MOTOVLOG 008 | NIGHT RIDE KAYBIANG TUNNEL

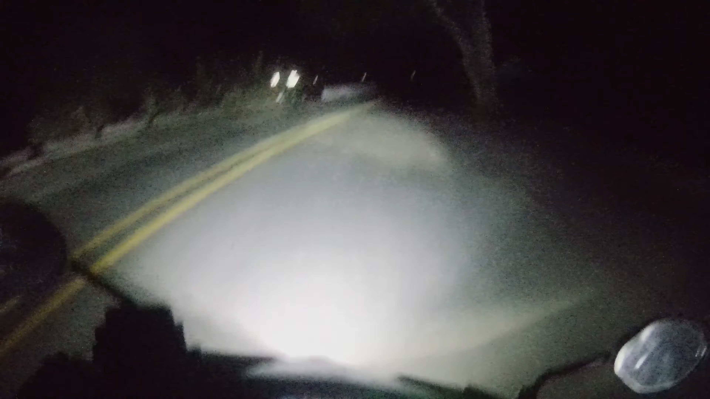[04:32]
Ito, kikita nyo ba yan? Sa ano tayo ngayon? Blue water. Ganyan ko lang mati-testing tong blue water ko na, ano. Itong bento ka-dilim talaga, mga to. Nalalaro sa taas. Sobrang dilim. Kaya, ilo niya. Kasi pag nitrate kayo sa gabi.
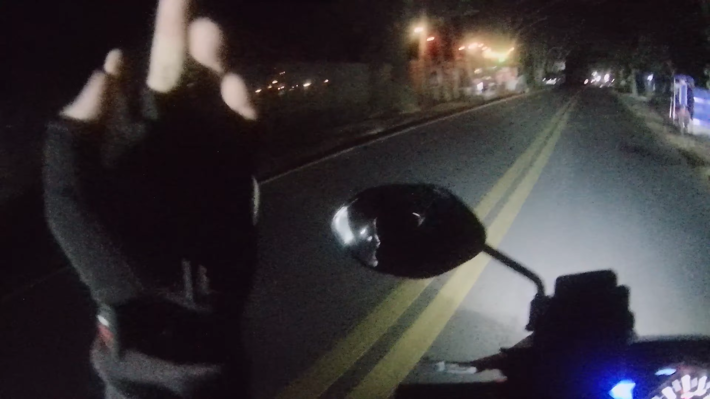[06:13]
Tingin ka, meron yan. Dami nga, ano eh. Mga bukas na inuman, mga tol. Mga inuman pala rito. O. O, yan o. Mga inuman dito, mga tol.
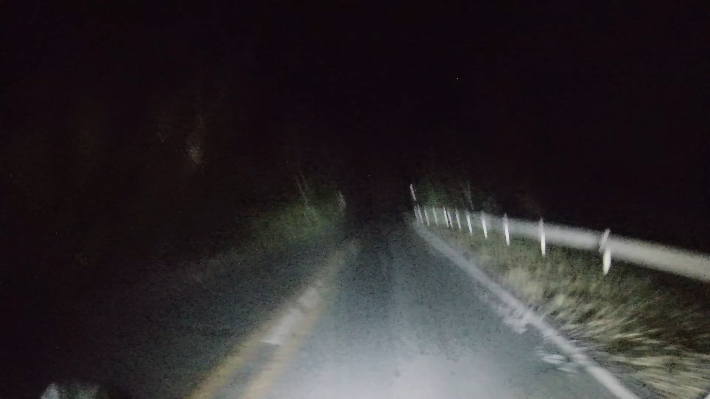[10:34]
Ay, di, madaming stars, mga tol. Kaya, hindi yung ulan niya. Ito, kagandahan sa, ano, pag may mga kurbada, tapos gabi, kasi may kita mo, umig ka sa lubong eh. Kasi may kita mo yung headlight nila, tulad yan. Hindi ka tulad ka pag umaga, wala. Mabubulaga ka talaga, mga tol. Hindi na ako takot pag nitrite dito, mga tol, pag kami magkasan.